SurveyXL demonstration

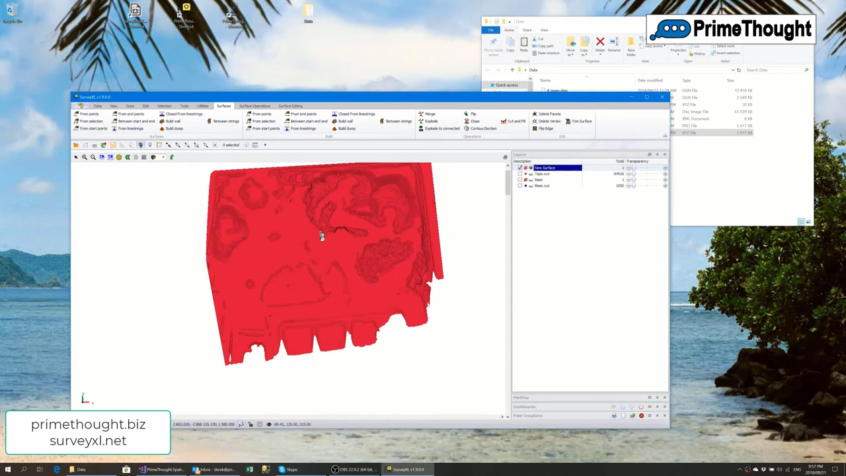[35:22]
but there you go get an idea of the actual surface now as I rotate up I'm rotating into the view plane you see here so it's being cut off with my view plane so all I can do quickly to bring it all in is just zoom fit to that selected layer there you go and now we can see our whole surface there you go that's our surface we've just built about a hundred thousand points and we quickly built the surface okay well we have the two surfaces actually so
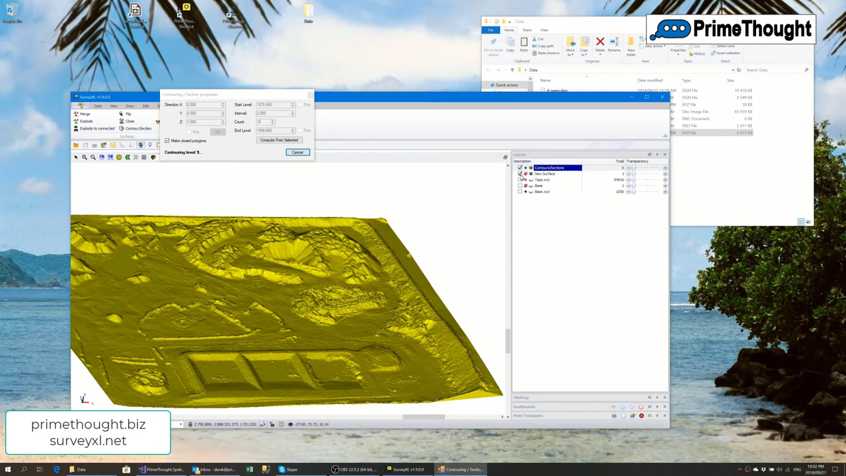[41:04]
make them closed so I'm going to say contour same thing now what it's done now it's made a new surface for me which let me take off the selection here it's made it looks like the same surface there is a difference though it has been split up into those contour levels
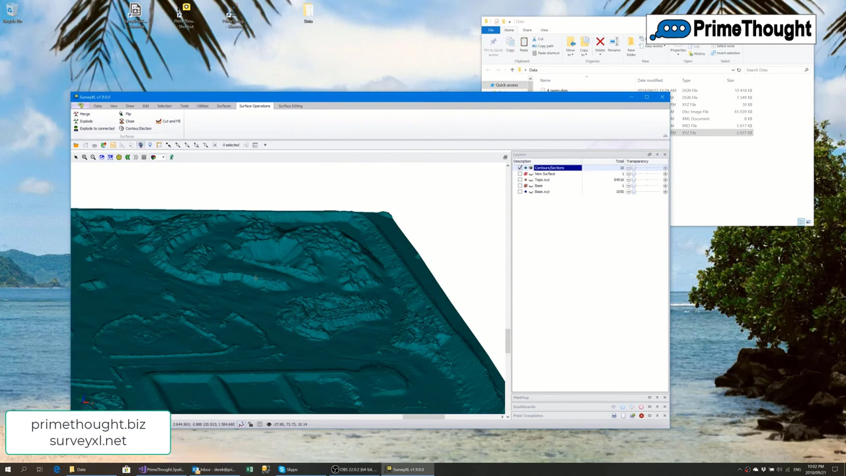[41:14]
so I can now go into the surface and use our analytics
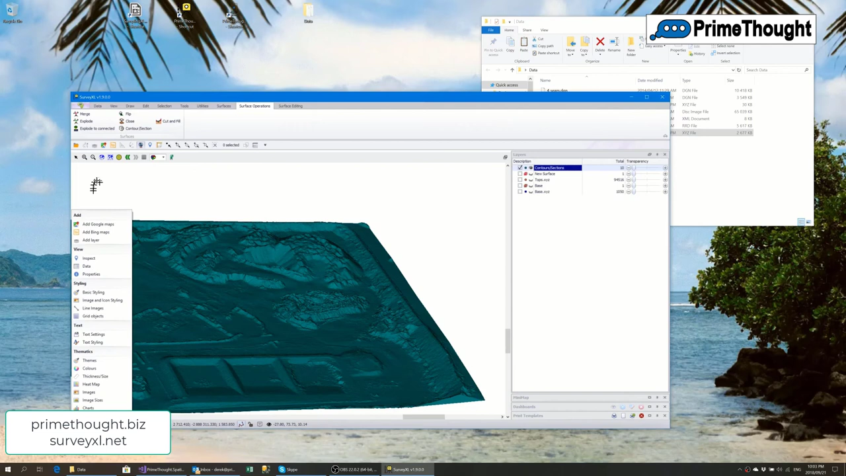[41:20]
capability here and I'm going to put colors on this new surface which has an extra column added called the level from so let me just do color baby maybe based on number ranges let's do a best for so it's going to color from low values will be green and higher values will be red okay and I say okay and there we go we've got a nicely shaded you can see the country look